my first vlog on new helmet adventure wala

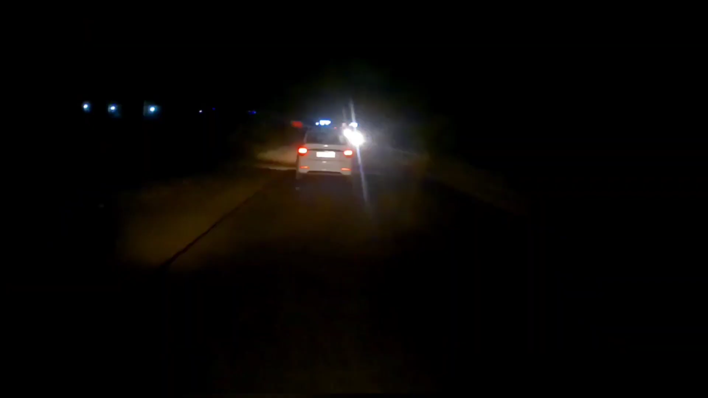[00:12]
سٹارٹنگ میں دیکھ لیا گو میں نے نئے ہیلمٹ پرچس کرا تو میں نے ایڈوینچر والا ہیلمٹ پرچس کیا ہے تو اس کی اوپر میں نے گوپرو لگایا تو آپ دیکھتے کیسی پھوٹے جاتی چلو ٹھیک یا نا سٹارٹ کرتے ہیں